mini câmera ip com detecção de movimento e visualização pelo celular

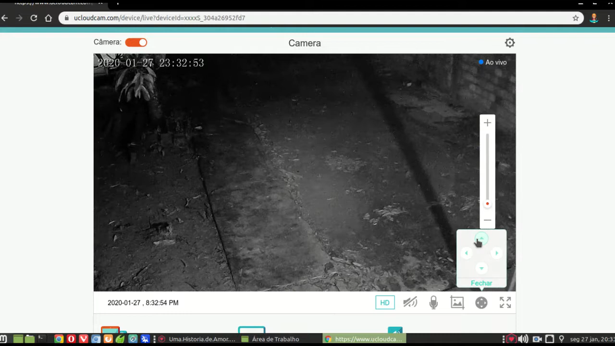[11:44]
Agora eu apaguei. E mesmo assim ela enxerga muito bem à noite.